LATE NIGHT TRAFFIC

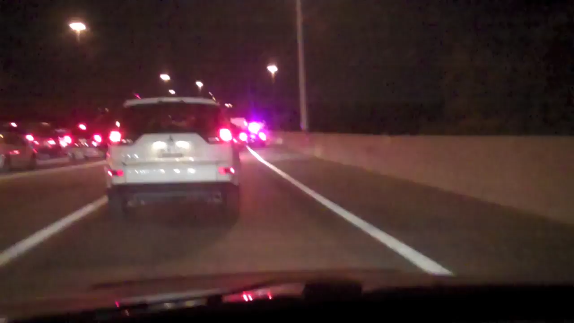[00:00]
Look at all this stuff that's going on. I think there's an accident. Look at that there. I don't know if you can see him. Firetruck is trying to come through. Look at my rear view.
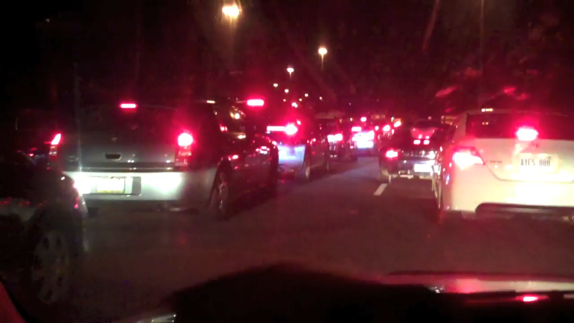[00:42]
Well, it's not midnight, but I should say late night traffic. Look at that. It's full. Got people here, stupid construction people.
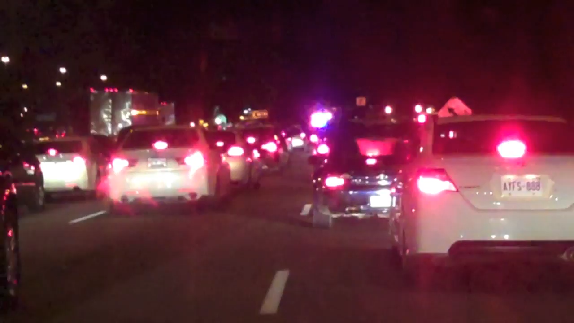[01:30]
Yeah. Detective work at its best. Lookie, lookie, what I found. Lookie, lookie. Look, there's police. Oh my gosh, there's an accident. There's oil on the road and there's stuff on the road.
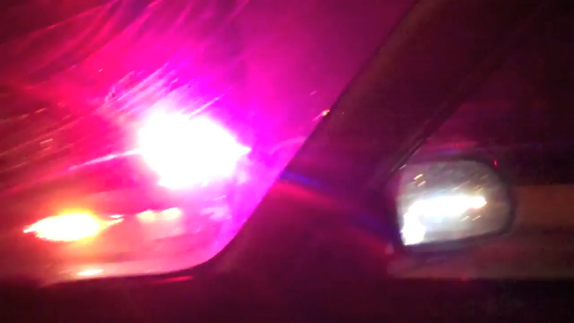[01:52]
There's police here. Right? There's a car that got smacked. There's the other car that got smacked. And you got the construction people here that are trying to fix
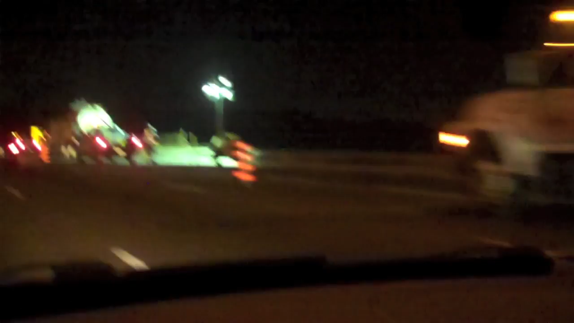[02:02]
something where it looks like it's a broken fence that they're trying to fix. And now look, the road is clear. Booyah! Home time. All right, I'm home. Isn't it weird?